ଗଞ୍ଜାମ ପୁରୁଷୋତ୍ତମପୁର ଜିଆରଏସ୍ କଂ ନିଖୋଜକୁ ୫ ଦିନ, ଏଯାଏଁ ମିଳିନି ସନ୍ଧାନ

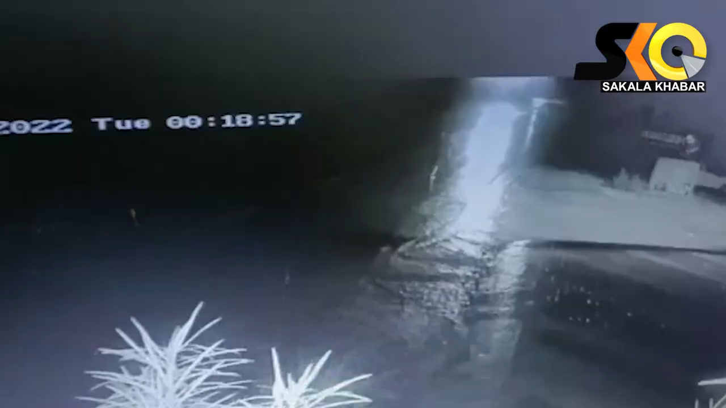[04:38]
ସେପଟେ ପୁରୁଷୋତ୍ତମପୁର ସହରର CCTV ଫୁଟେଜ୍ରୁ ସେ ପାଣ୍ଡିଆ ବ୍ରିଜ୍ ପର୍ଯ୍ୟନ୍ତ ଚାଲି ଚାଲି ଯିବାର CCTV ଫୁଟେଜ୍ ଏବେ ଭାଇରାଲ୍ ହେଉଛି।